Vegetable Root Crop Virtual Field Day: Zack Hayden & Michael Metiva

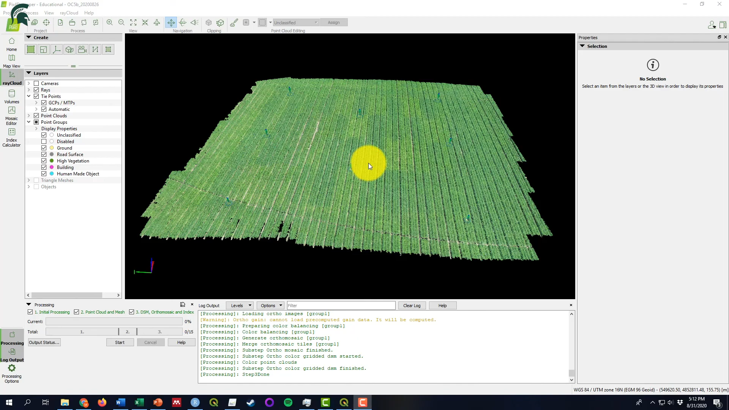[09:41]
PIX4D takes all of those overlapping images and matches them up to create one image of the entire field, complete with height and location information for each pixel.
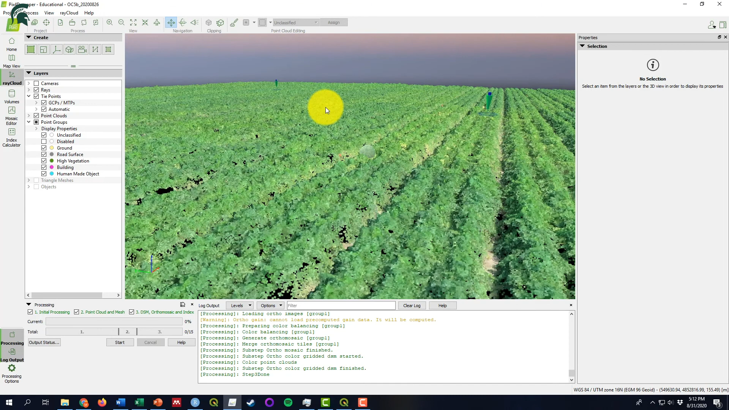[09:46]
This gives us this 3D rendering of the field to analyze.